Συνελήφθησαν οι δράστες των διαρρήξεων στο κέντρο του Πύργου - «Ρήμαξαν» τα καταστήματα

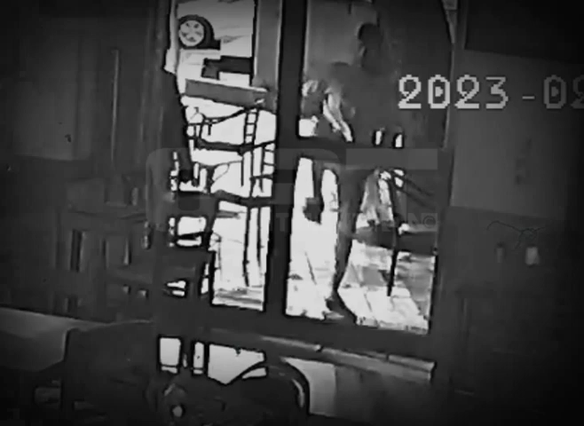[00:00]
Ωρα 3 και 4 το ταξιμερώματα και τουλάχιστον 5 διαρρήκτες
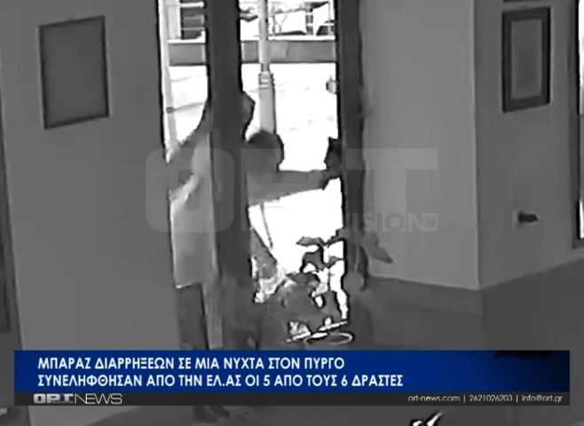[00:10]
προσπαθούν να παραβιάσουν την πόρτα καφενείου στο κέντρο του πύργου. Ο νεαρός που βλέπετε παίρνει μια σιδερένια καρέκλα και χτυπά με μανία τη τσαμαρία του καταστήματος και σπάει. Οι κακοποί εισβάλλουν στο κατάστημα σαν τους φαντομάδες και ξεκινούν τη δράση τους. Μάλιστα δεν έδειξαν να ενοχλούνται από την κάμερα ασφαλείας που κατέγραφε καρέ καρέ τις κινήσεις τους, ενώ δεν είχαν καν καλύψει ούτε τα χαρακτηριστικά των προσώπων τους.
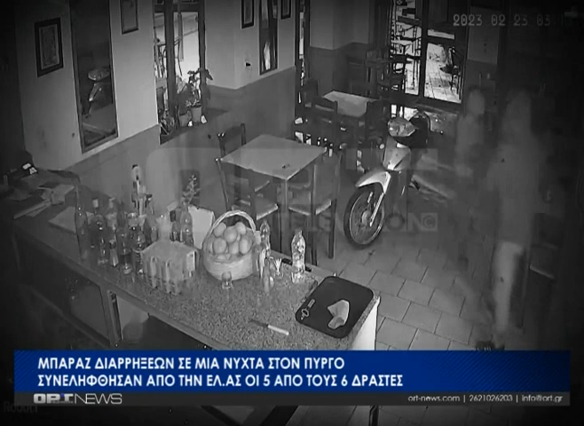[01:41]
Όπως βλέπετε στο βίντεο που εξασφαλίσαμε, ο τελευταίος για ρήκτης την προσπάθειά του να διαφύγει, διπλώνεται και πέφτει στο έδαφος.
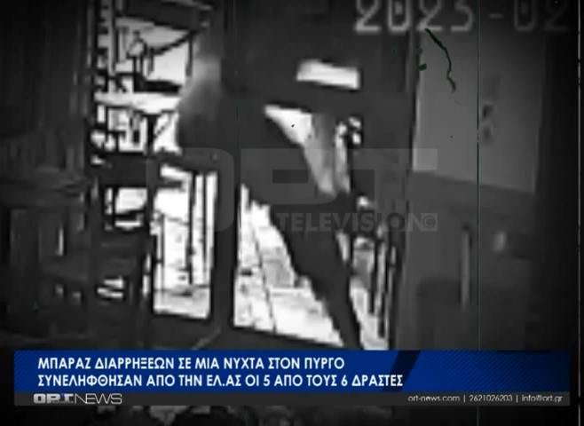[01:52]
Η ομάδα των νεαρών για ρηκτών συνέχισαν ενόχλητη τη δράση της και σε άλλα καταστήματα.